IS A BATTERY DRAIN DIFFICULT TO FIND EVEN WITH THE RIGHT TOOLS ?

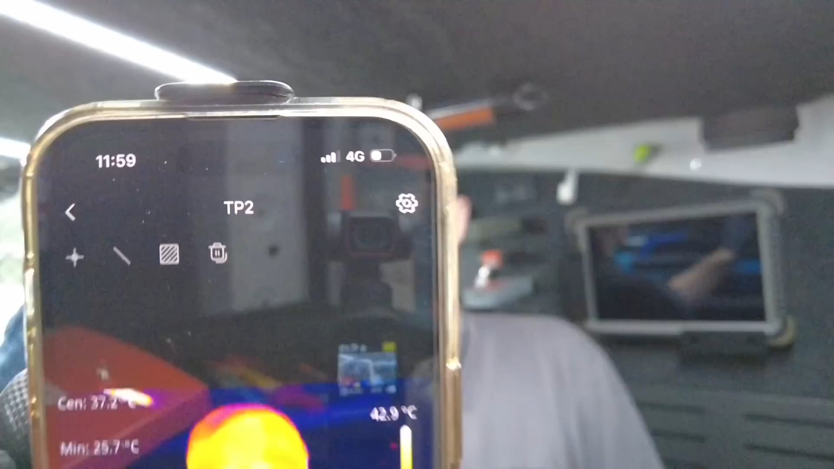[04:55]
On screen: min 25.7°C
but that's basically it so you can see I'm just moving about my van now
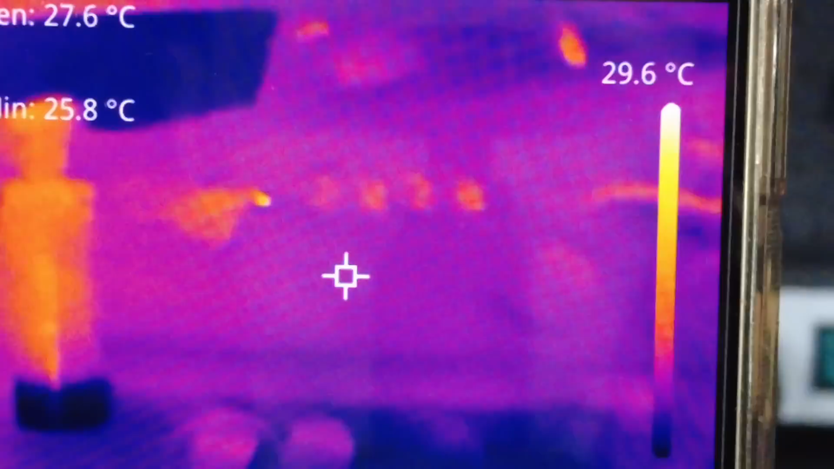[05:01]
On screen: min 25.8°C, scale top 29.6°C
you can see I've had a couple of things on on charge you can see there's a few
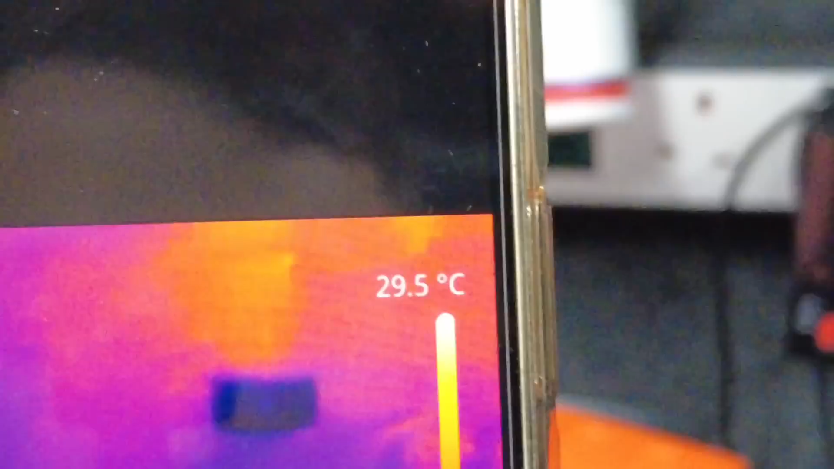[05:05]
sort of bright heat sinks there it's all
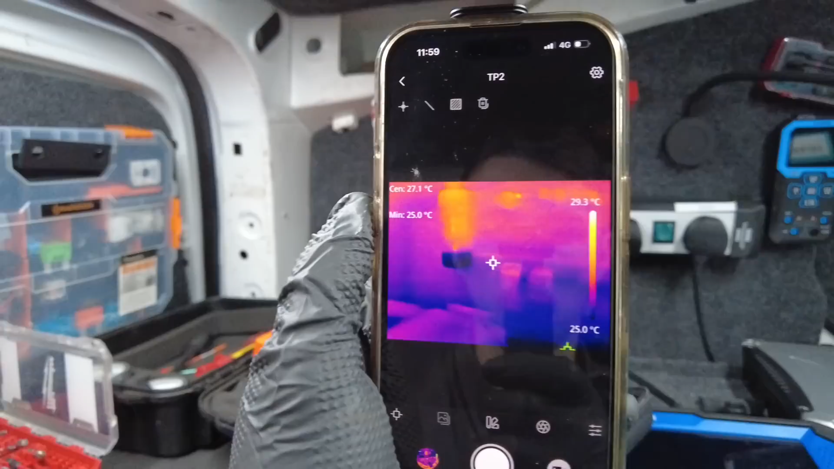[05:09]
On screen: min 25.0°C, scale bottom 25.0°C
in all it seems to be a good little tool that you can buy for your phone
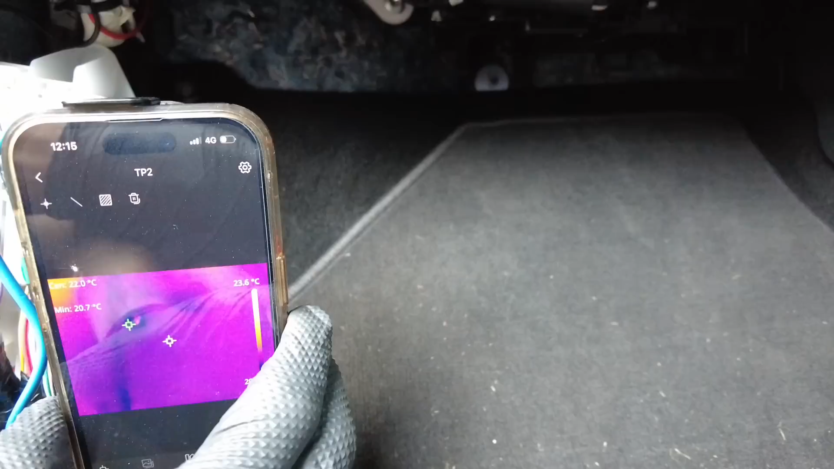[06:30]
On screen: min 20.7°C
so we have got our thermal imager connected up and i don't know if you'll see this
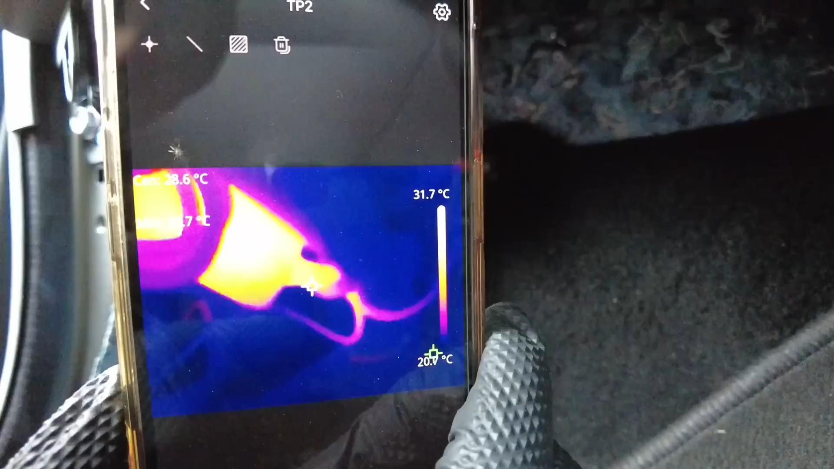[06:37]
On screen: scale top 31.7°C
but you can see that heatsink there that is the camera the little camera box
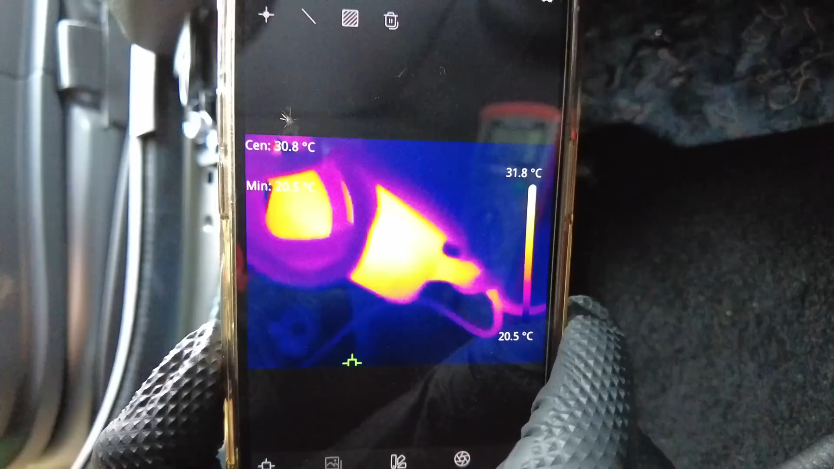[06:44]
On screen: spot 30.8°C, scale top 31.8°C, scale bottom 20.5°C
that gets wired in to that fuse
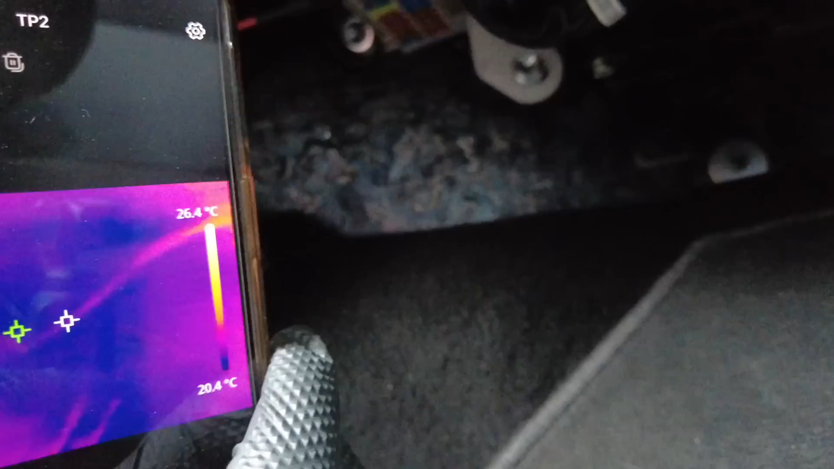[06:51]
On screen: scale top 26.4°C, scale bottom 20.4°C
so we've got a massive massive heat there
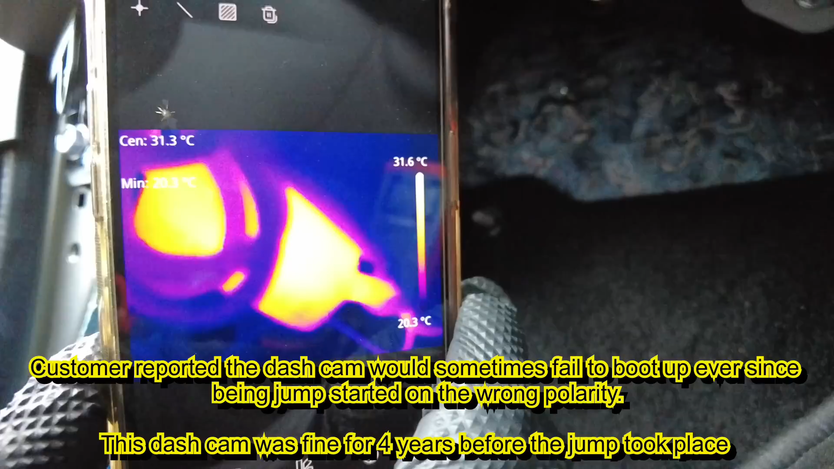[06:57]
On screen: spot 31.3°C, scale top 31.6°C, scale bottom 20.3°C
which is obviously the cause of our drain
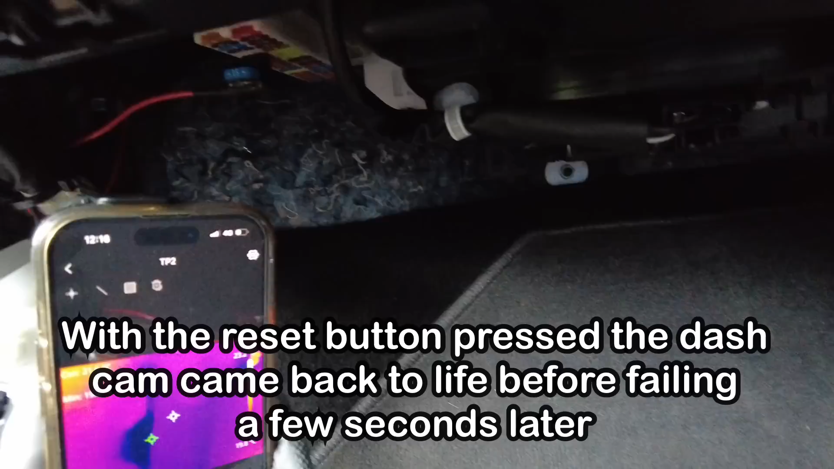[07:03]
so what we can also do is take a picture so if we just
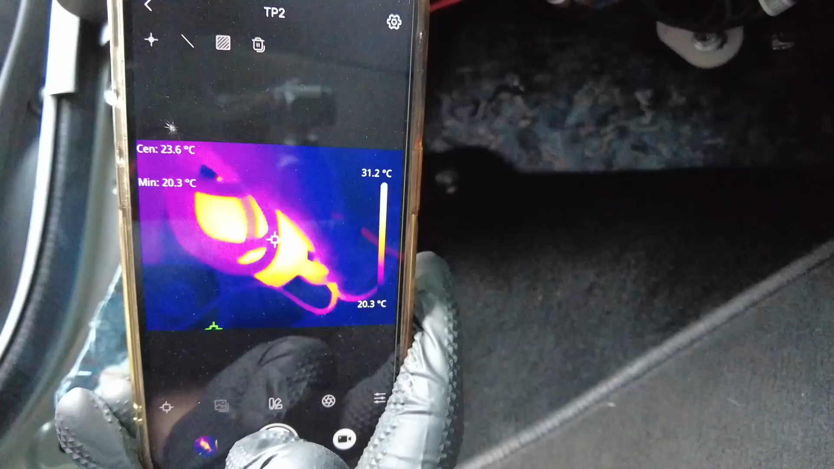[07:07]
On screen: spot 23.6°C, min 20.3°C, scale top 31.2°C, scale bottom 20.3°C
click on picture button there and that will take us onto a photo album
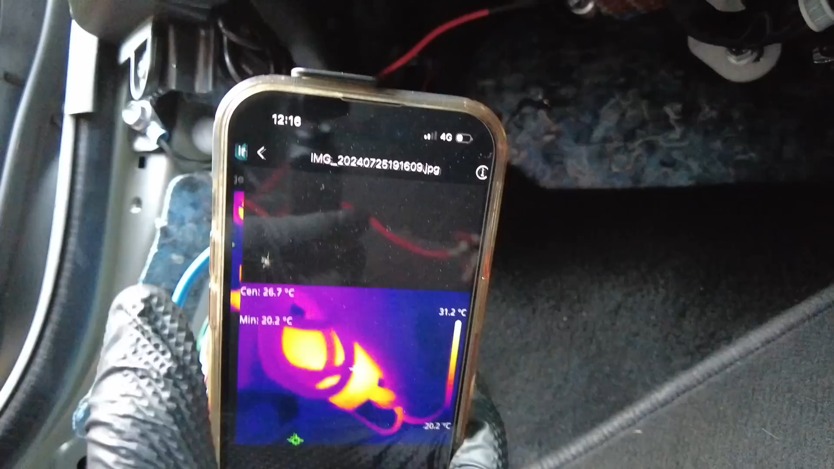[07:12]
On screen: spot 26.7°C, min 20.2°C, scale top 31.2°C, scale bottom 20.2°C
and that is a picture for the customer in case he asks for any proof
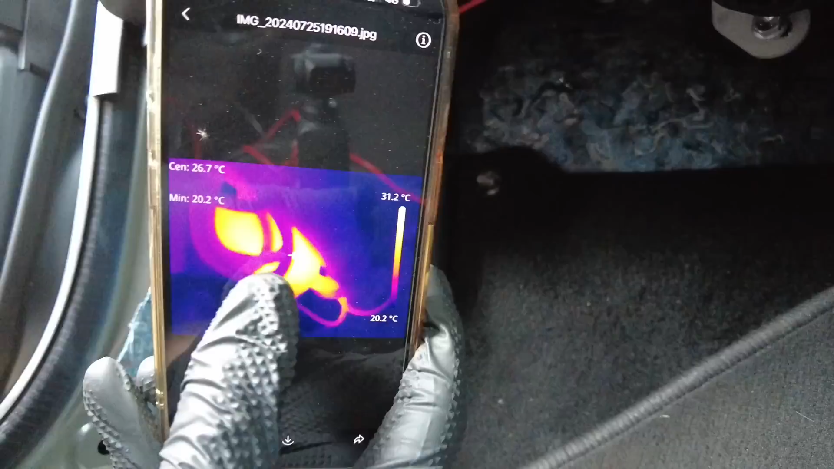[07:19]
On screen: spot 26.7°C, min 20.2°C, scale top 31.2°C, scale bottom 20.2°C
so you can see that a little thermal imager there picked up that heat spot no problem so the backstory with this car is it was jump-started reverse polarity